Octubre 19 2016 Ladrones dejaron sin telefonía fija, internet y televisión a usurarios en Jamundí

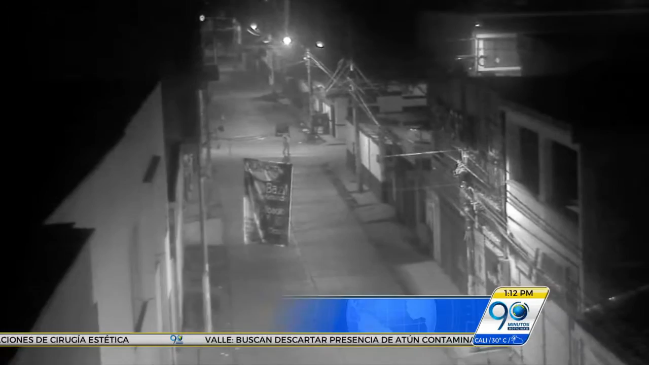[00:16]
En este video de una cámara de seguridad quedó registrado el momento en que unos hombres en situación de calle dañan los cables y se los roban del equipo ubicado en pleno centro de Jamundí,